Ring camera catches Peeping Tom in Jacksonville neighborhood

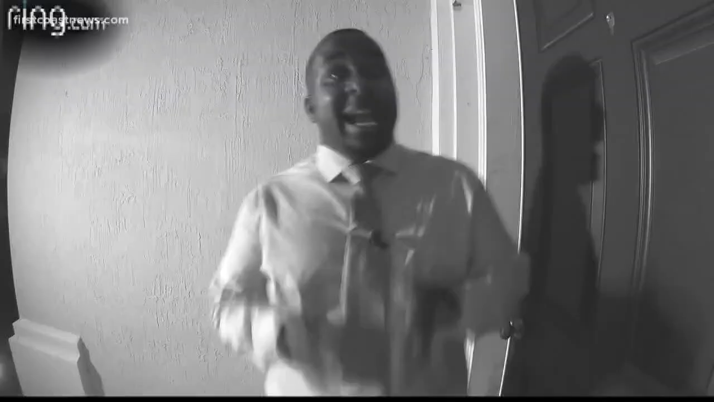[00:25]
And now they're hoping that this crystal clear surveillance video will help catch this creep and get him off the streets.
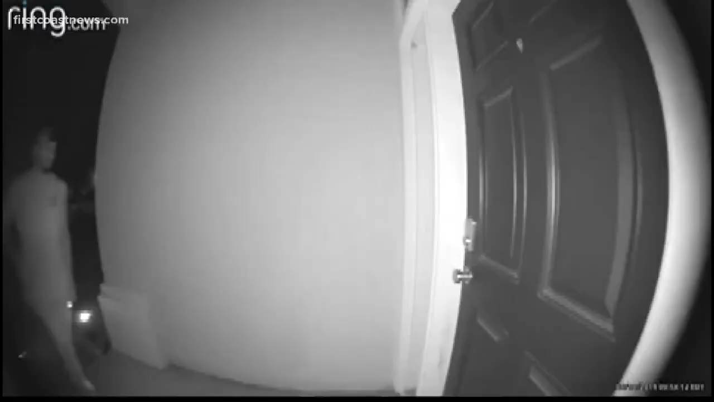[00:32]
And we don't know where he came from. An alleged peeping Tom on the prowl Sunday night in this Argyle Forest neighborhood. I'm so afraid. Afraid.
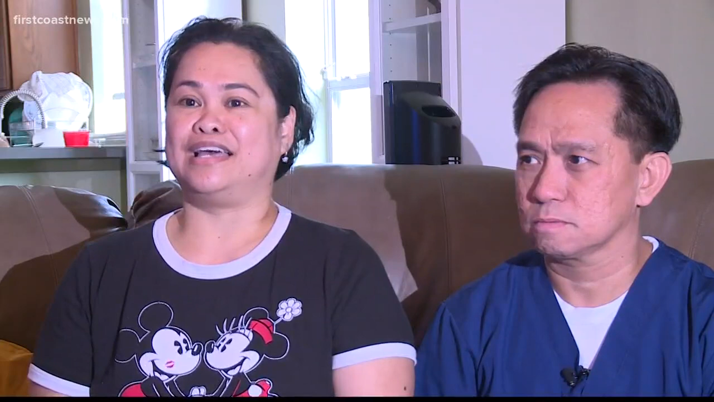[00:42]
And I don't, first, I don't know what to do.
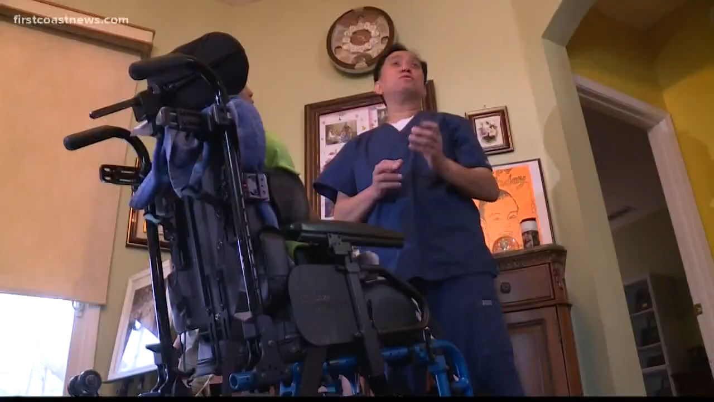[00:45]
Richie Burgos was home with her 10-year-old disabled son. Her husband, John, was at work. I'm really very worried that something bad might happen to my family. Their ring doorbell camera caught this man peeping through a window on their doorstep. After getting the alert on her phone, Richie called police. And when cops arrived...
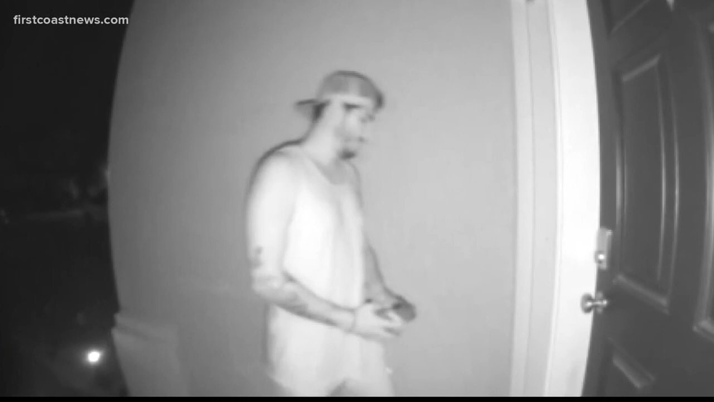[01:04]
They actually looked at the detector and they saw that clearly there was a man that's trying to rob my house.